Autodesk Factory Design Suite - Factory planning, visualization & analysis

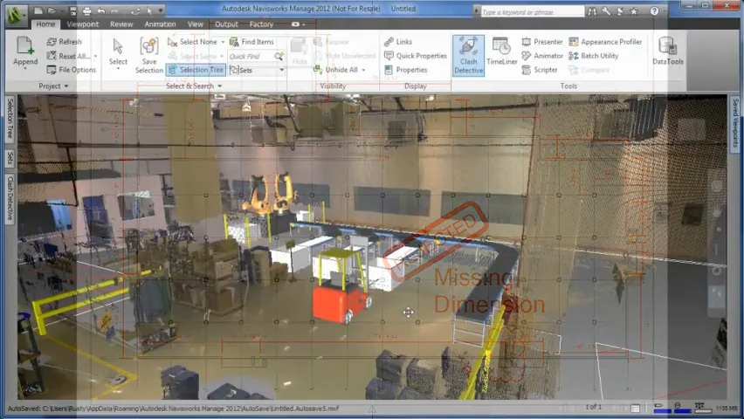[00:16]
The Autodesk factory design suite provides the ability to utilize laser scan point clouds
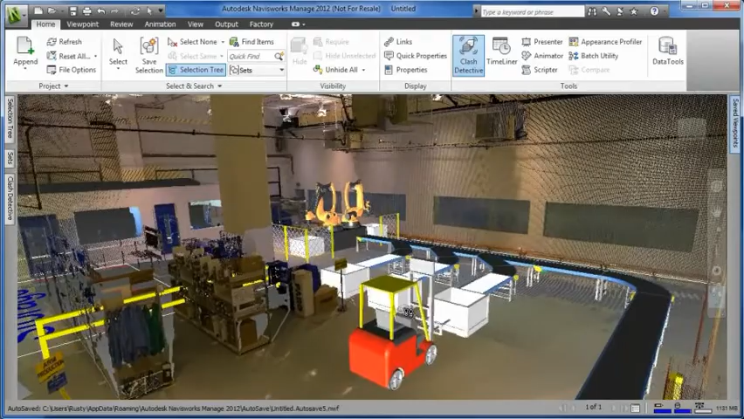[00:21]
to record the as-built state of an existing facility.
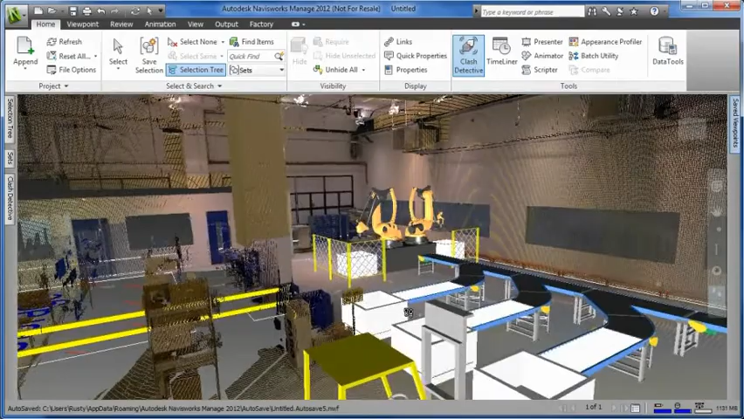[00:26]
This greatly reduces the amount of time needed to document the building. These point clouds can be added to your factory designs
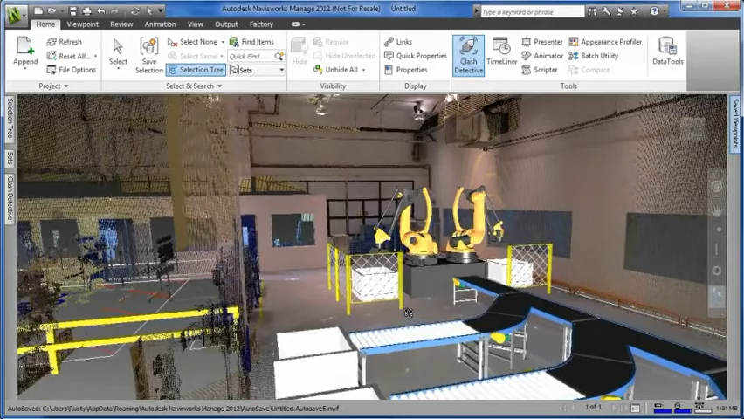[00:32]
to facilitate space reservations in context of the as-built state of the facility.
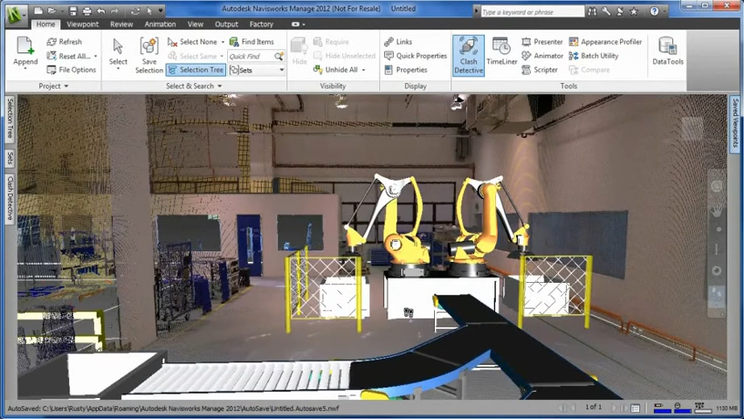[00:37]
3D interferences are very common when you're designing a factory layout in context of an existing facility.
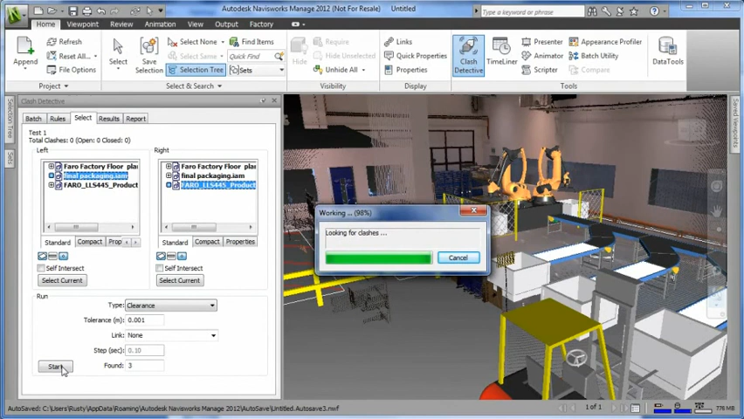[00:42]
Autodesk factory design suite allows factory
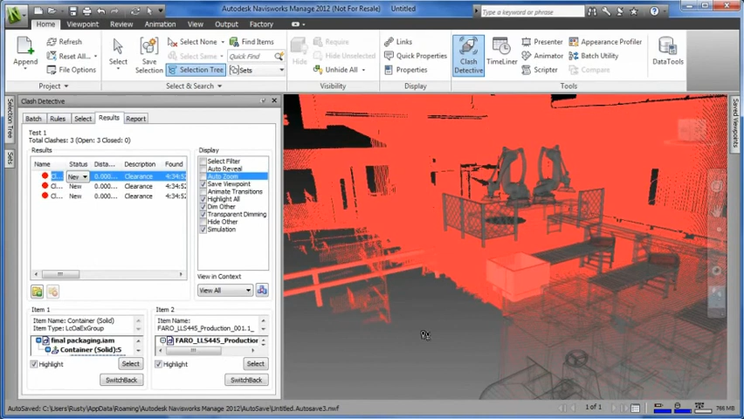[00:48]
designers to perform clash detections between the 3D model of the proposed layout and the point
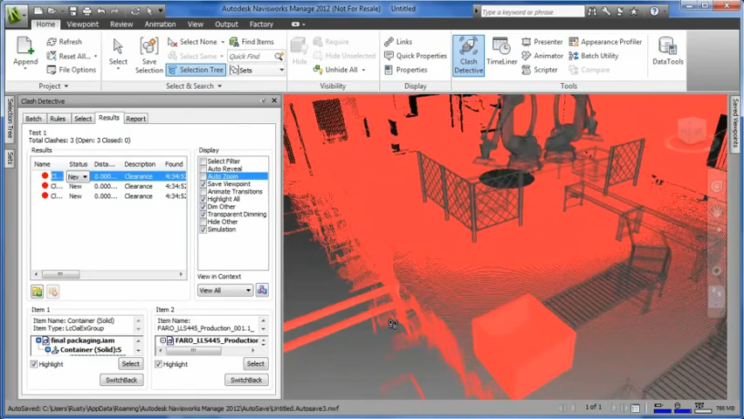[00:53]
cloud representing the as-built state of the existing facility.
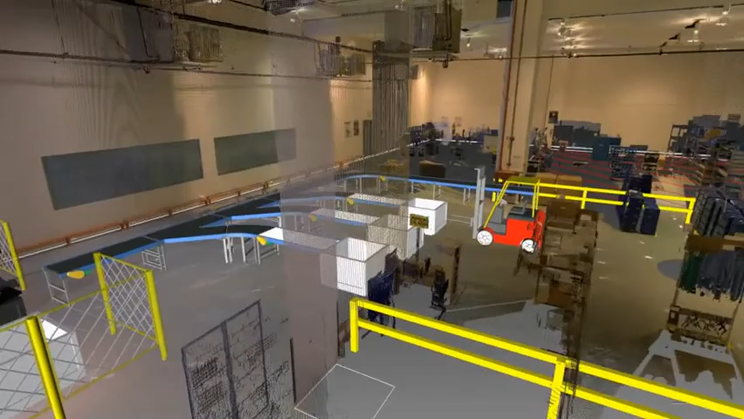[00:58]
The benefit of discovering interferences early in a design cycle cannot be understated.